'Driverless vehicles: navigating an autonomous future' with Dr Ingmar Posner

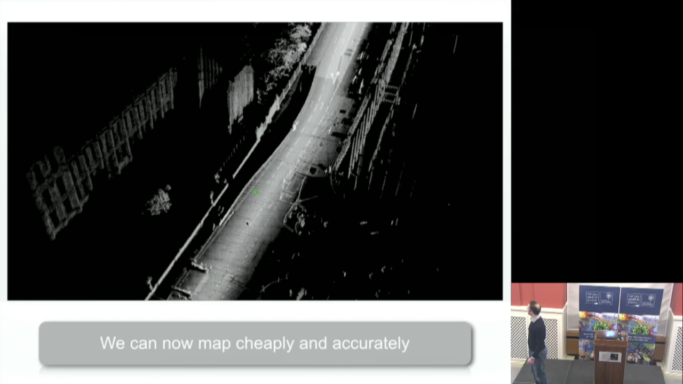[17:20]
Well, about 4 years ago, 4 or 5 years ago, it looked like this. Okay, so this is driving through London. It's a full 3D model. It's a point cloud model. Okay, why is this interesting? Because for the time, it's pretty damn good because we don't stop.
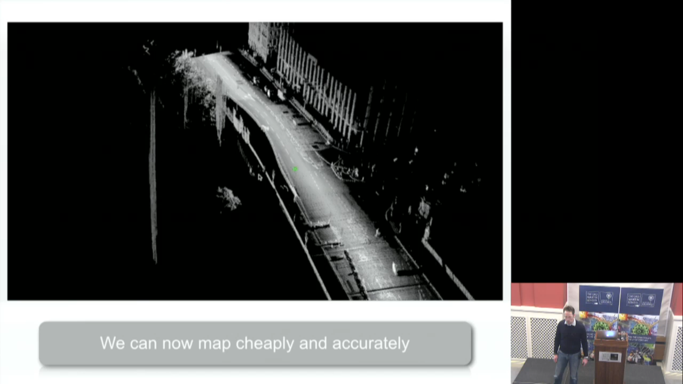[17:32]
We literally just hook this stuff up to a car, and we manually drive that car through London.
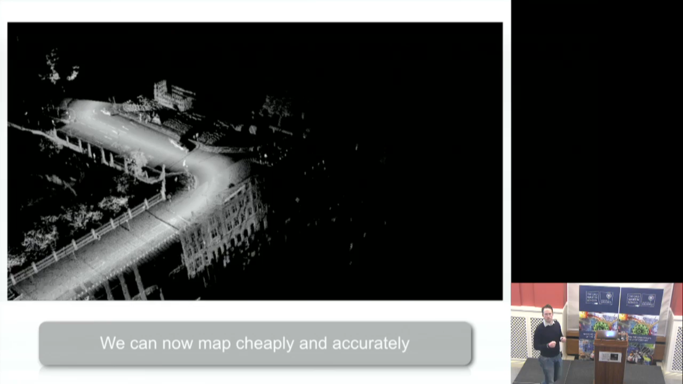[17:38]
Okay, and we get a sort of centimeter accurate 3D survey of what the world looks like at traffic time.
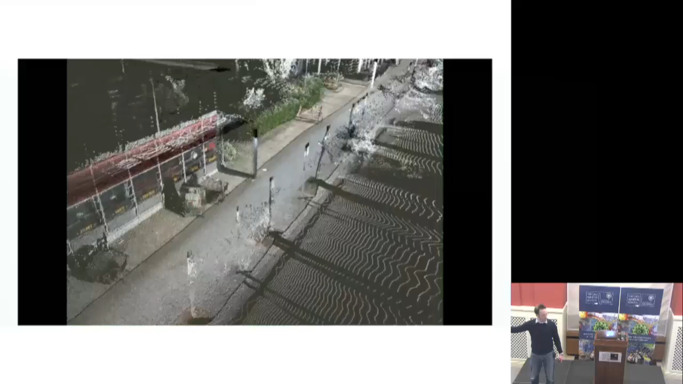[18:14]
The color comes from the fact that we have cameras on the vehicle, and because we know where the laser is with respect to the cameras,
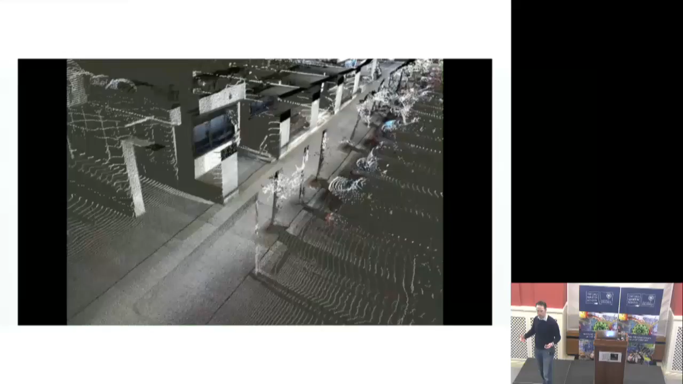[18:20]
we can simply project the laser points into the camera image and just color that return with whatever color is in the image, right? So it's pretty straightforward.
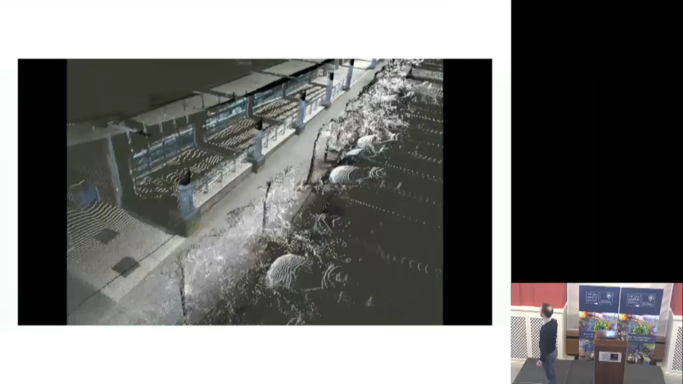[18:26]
So far, this is pretty straightforward. There's not really much to it, other than the fact that the detail, the devil is really in the detail here, okay?
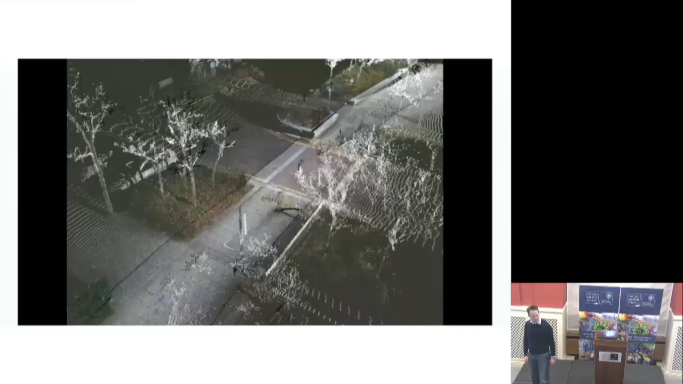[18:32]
So coming up with that sort of map is not straightforward. But of course, we can go one step further, and we can say, well, so far, we've only looked at point clouds, okay, which are points in space,
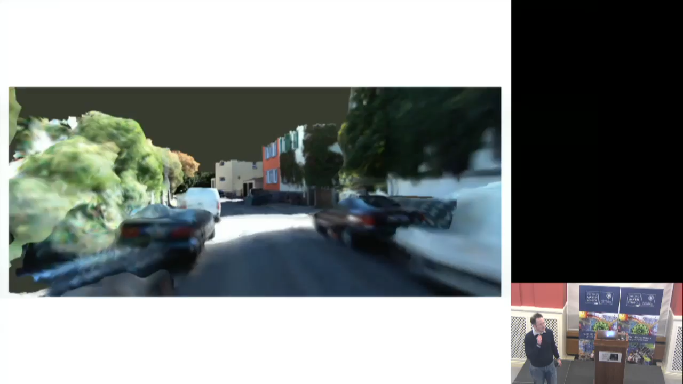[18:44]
and if I want to know something about a region that doesn't happen to have a point in it, which, you know, mathematically is enormous, that region,
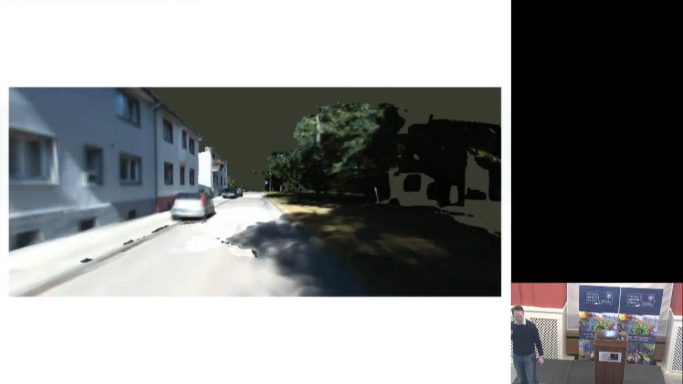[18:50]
then I don't know anything about that region. So what about I come up with a continuous representation of the world which isn't based on points, but actually on surfaces.
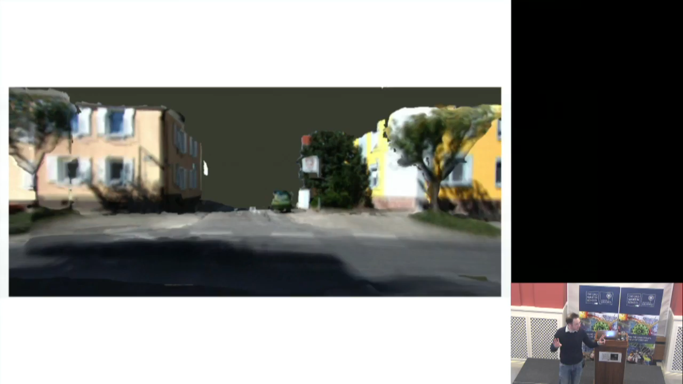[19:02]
So wherever I click, I can still measure distances between stuff, for example, okay? And that's called a dense reconstruction. And so based on similar sort of methods, but in this case vision only,
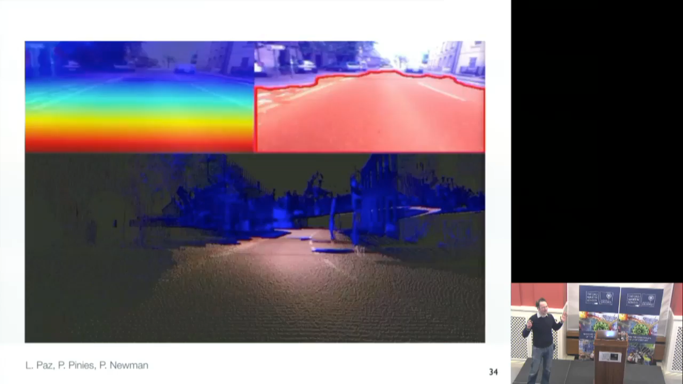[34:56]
even in the absence of any localization, so I have no idea where I'm in the world, I still need to know what's drivable and what isn't, right?
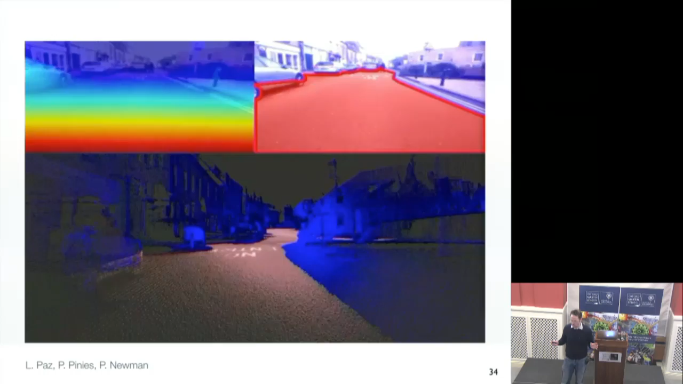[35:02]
So that's a thing that you can figure out by basically doing some very clever math in terms of machine vision. I can again say that because I have nothing to do with it. And this gives us some form of road segmentation, right? And that's a pretty important thing.
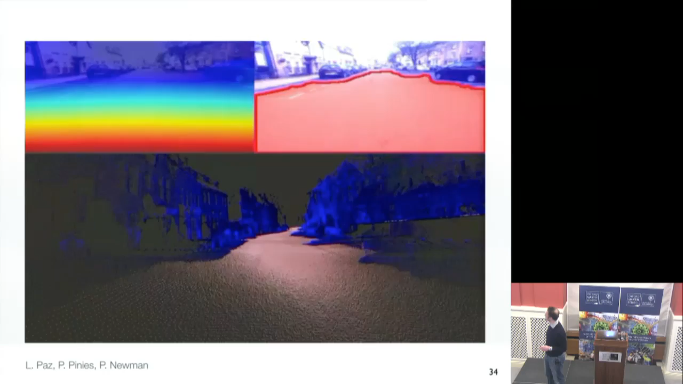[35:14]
Okay.
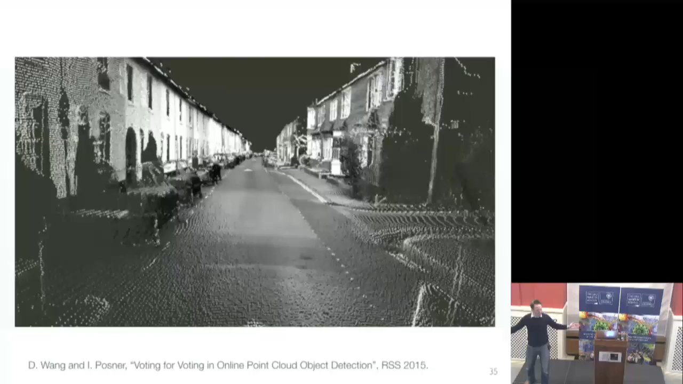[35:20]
Given that we've got these beautiful 3D maps of the world, what if we only had those and we only had a 3D perception system that speaks point cloud but not images?
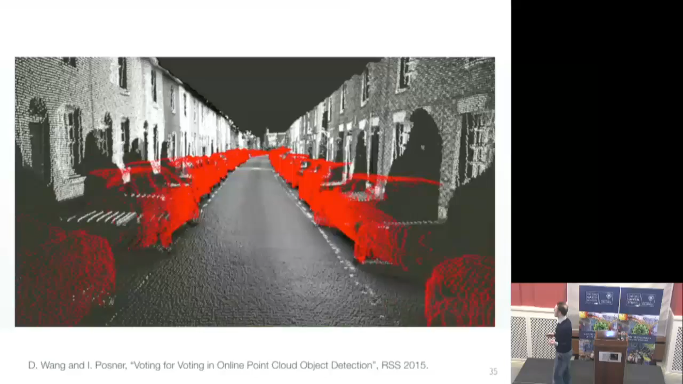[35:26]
Can we do generic object detection in those point clouds? And the answer is yes, we can. We can absolutely do that.
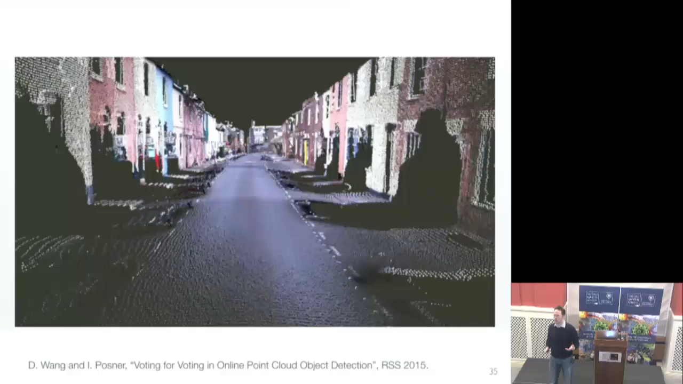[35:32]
And doing that at speed is a pretty tricky thing. So this is a data set from motorway in Europe,
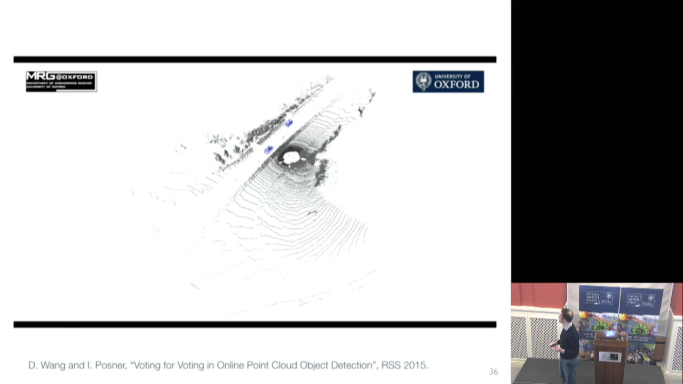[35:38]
I hasten to add, before anybody kind of worries about that.
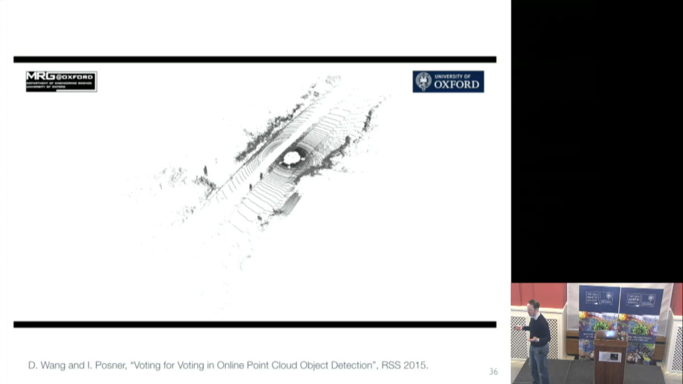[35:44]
And here we detect cars a while away. A few 100 meters or so away, 200 meters away.
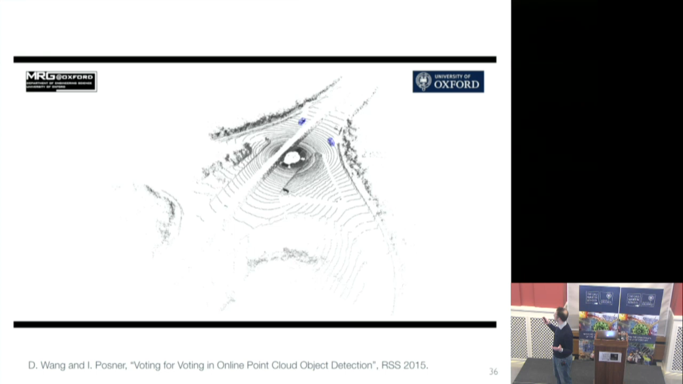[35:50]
And we can do that at a speed now that is really quite useful for
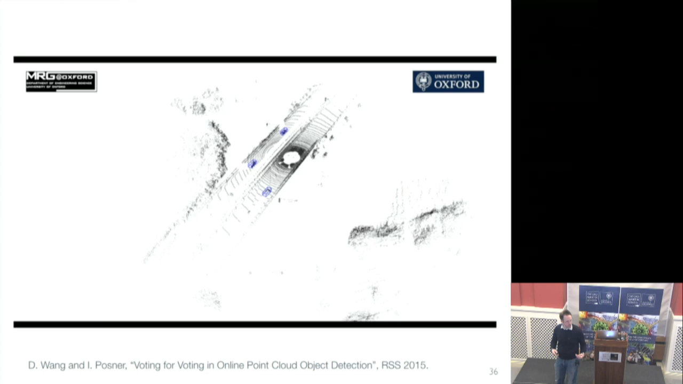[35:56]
actual operation based on kind of standard data like that.